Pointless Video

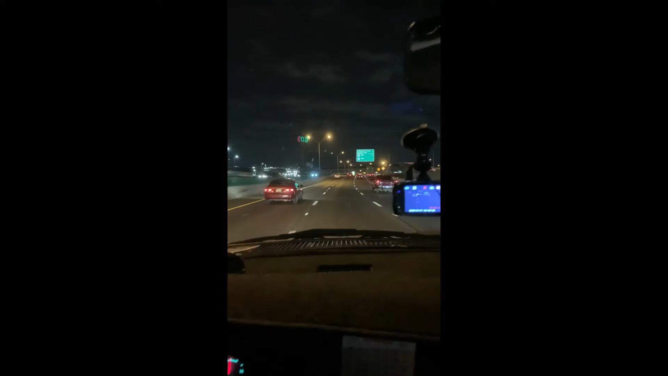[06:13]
See that over there? There you go. There's the Reunion Tower over there in different colors.